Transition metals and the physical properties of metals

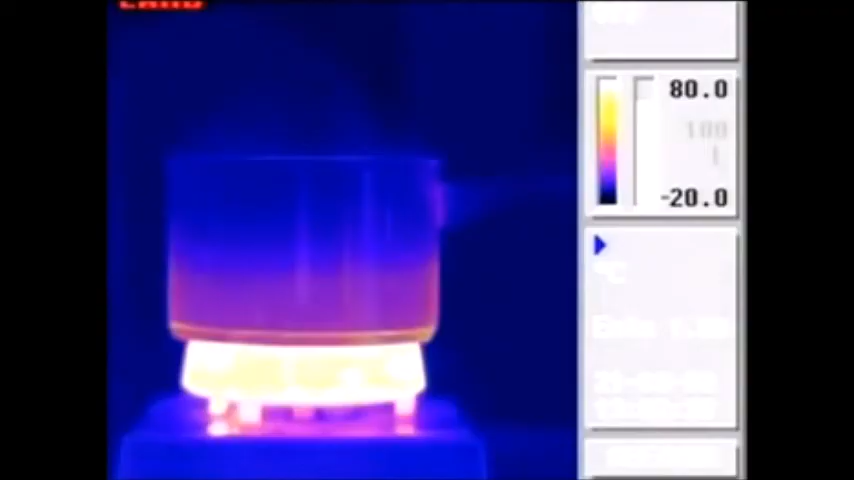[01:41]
Thermal images of a saucepan on a hot plate show that heat energy is easily conducted through the metal pan. Metals also conduct electricity.